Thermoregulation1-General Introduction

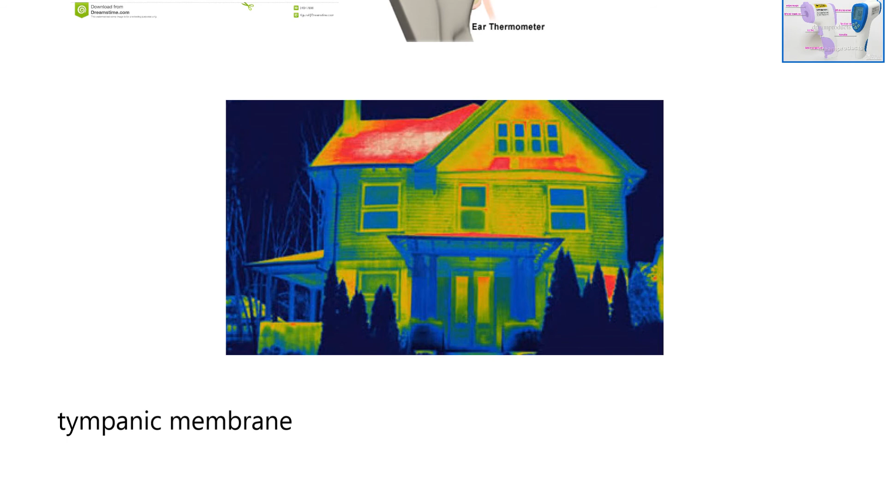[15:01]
And I believe up here, the red is, there's usually a scale on these pictures. There's not on this one. But there's a lot of heat being lost through the roof. So if you own that house, you'd go, we need to insulate the attic or re-insulate it, okay? Now I found this great illustration of how those infrared thermometers work.
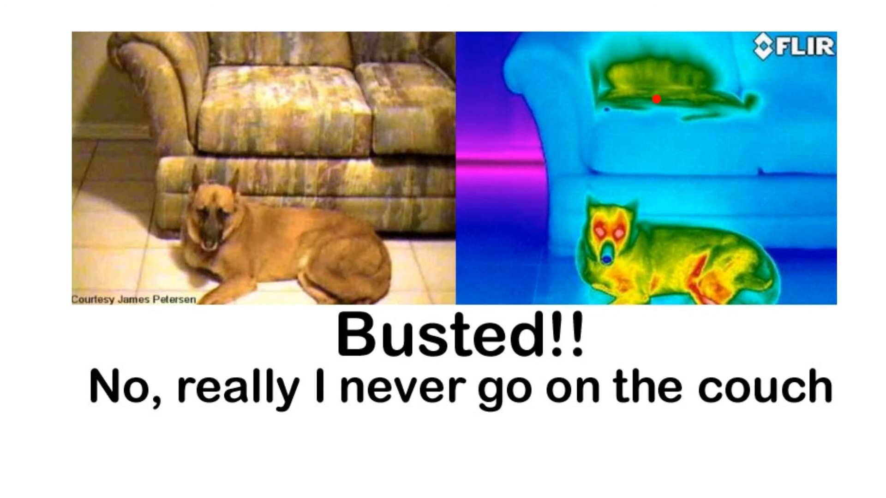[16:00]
But must have heard the owner come home and jump down. But there's still heat in the cushion, right? Because it wouldn't cool off. So I love that picture.